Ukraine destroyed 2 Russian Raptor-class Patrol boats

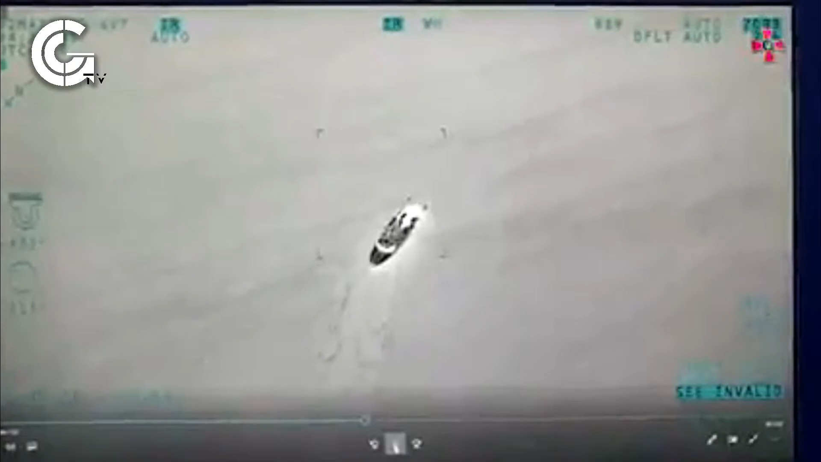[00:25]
page claiming that their bear actor tb-2s uav attacked the two russian military boats the boats were shown exploding in video footage that appeared to have been